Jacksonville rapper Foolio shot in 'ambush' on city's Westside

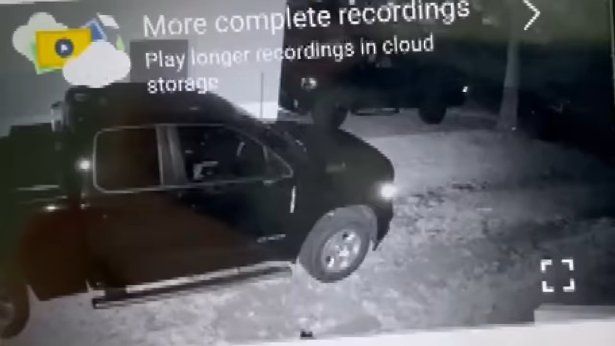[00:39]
During the shooting, a house was struck, causing a minor injury to a woman. The brand new surveillance video appears to show a home getting struck by bullets.